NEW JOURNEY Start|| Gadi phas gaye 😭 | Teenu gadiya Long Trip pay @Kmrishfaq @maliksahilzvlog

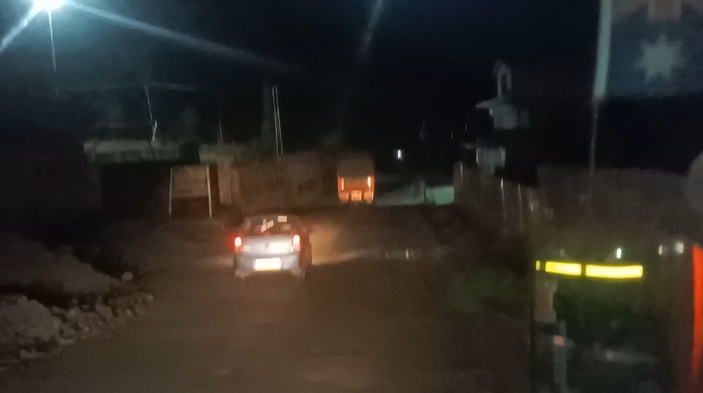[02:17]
आगे हम टनल के इस पार पुराने वाले रोड से, पूरा पुराना वाला रोड, और हम जा रहे हैं यहाँ से उमर भाई और मैं।
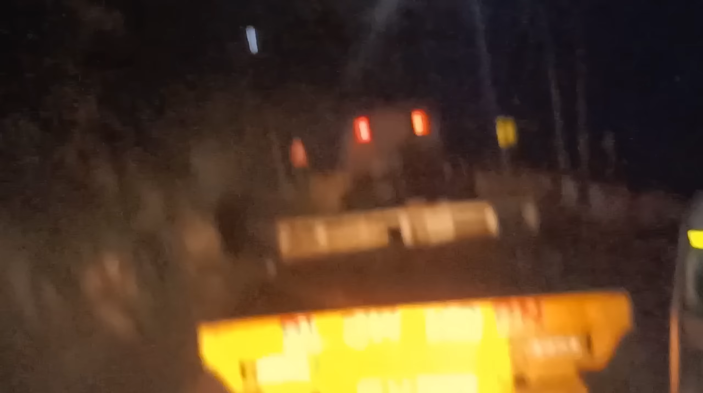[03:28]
बाकी अभी चलेंगे, ये देखो ट्रेलर जा रहा है आगे आगे, ये इतने बड़े,
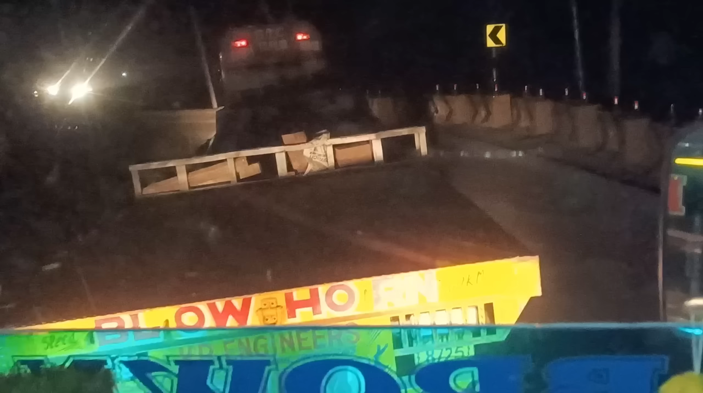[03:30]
इतनी बड़ी गाड़ियाँ क्या करना है इधर। ये देखो इन बेचारों को भी दिक्कत हो रही है गाड़ियाँ मोड़ने में।
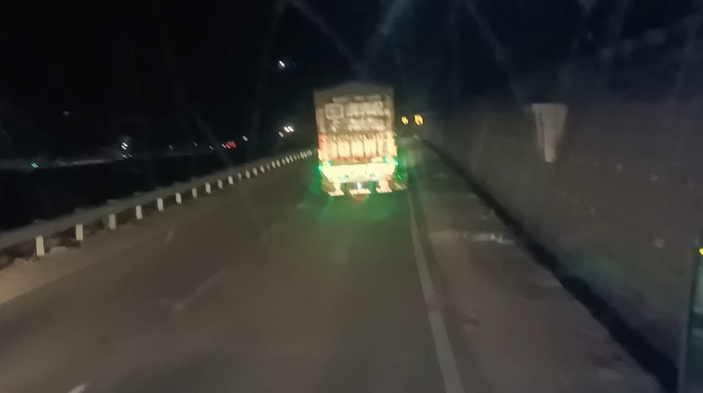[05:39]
तीनों गाड़ियाँ बिल्कुल एक साथ, और सामने पहले माजिद भाई, बस अब तीनों गाड़ियाँ इकट्ठी रहेंगी इंशाल्लाह।
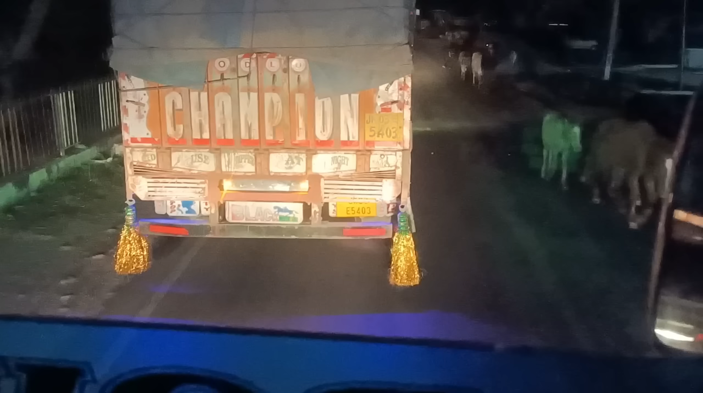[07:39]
इसका नंबर मिल गया है, देखो JK03E5403, मेरी गाड़ी को है
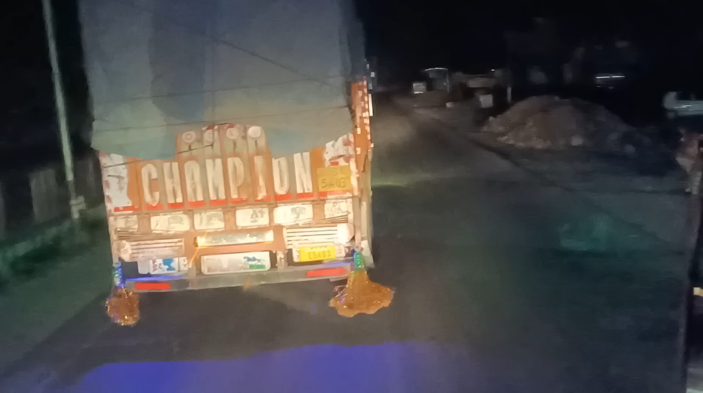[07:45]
JK03E5411, तो ये सेम सीरीज, इसका मतलब ये सेम मॉडल गाड़ियाँ है।
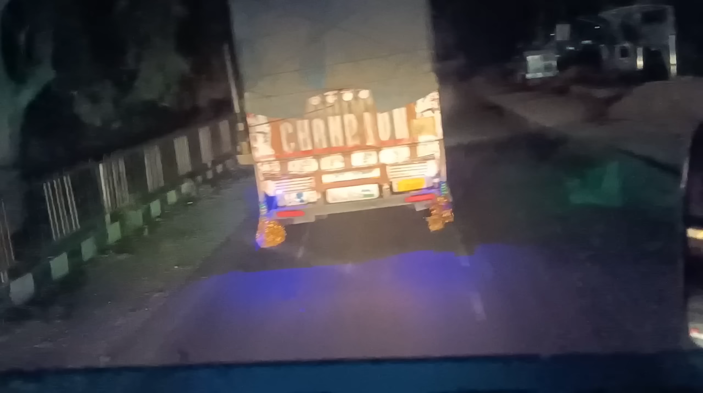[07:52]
सो गाइस, पहुँच गए हम बटल मोड़ वाले नाके पे।
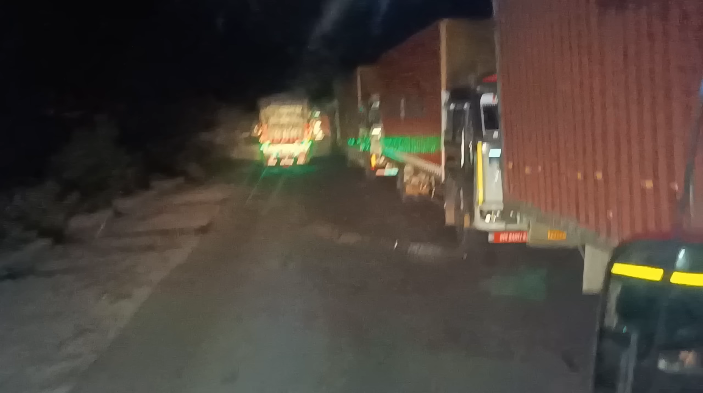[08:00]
तो यहाँ पे देखो गाड़ियाँ कितनी हैं, दार रोड से ना ये पहला वाला नाका है जो दार रोड में लगता है,
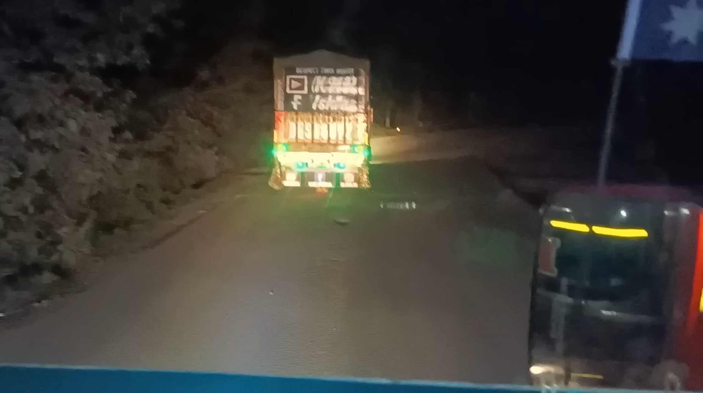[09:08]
चलते हैं, अभी हम पहुंचने वाले हैं स्नैक मोड्स की तरफ।
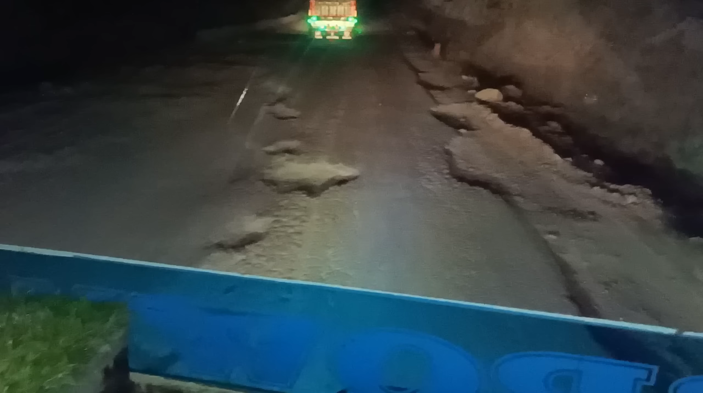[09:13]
रोड का हाल देखो, बहुत बुरा हाल है रोड का, सेम पिछली बार की तरह, उससे ज्यादा ही बुरा हाल है रोड का।
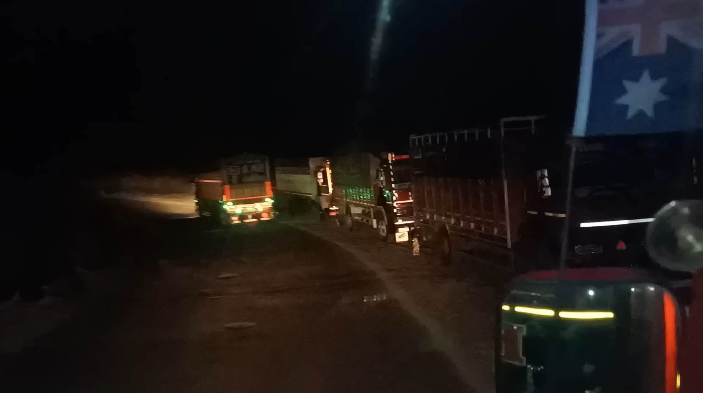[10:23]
इश्फाक भाई के साथ बात कर रहा था फोन पे, तो तब तक हमने स्नैक मोड पार कर लिए, तो ये लास्ट वाला मोड है, बाकी ऊपर रह गए ये नीचे वाले है।